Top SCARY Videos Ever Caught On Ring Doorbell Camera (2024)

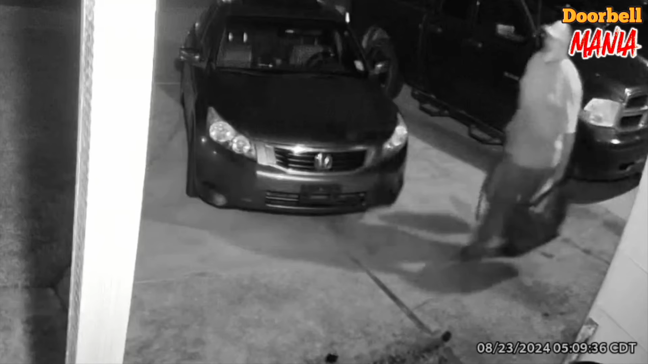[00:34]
A man getting off of work in the middle of the night is told to get in the house. He questions who's speaking to him. And then all of a sudden...
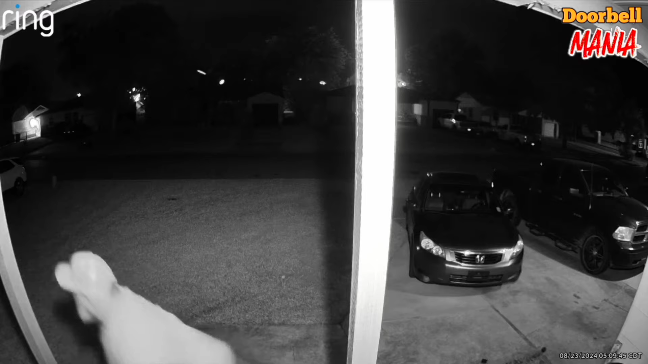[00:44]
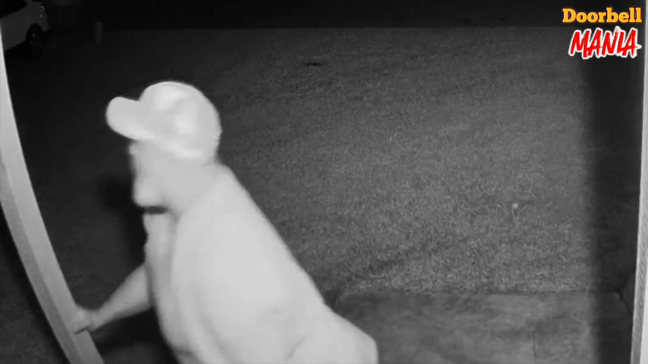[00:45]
sounds like he should get in the house, but he forgot his key.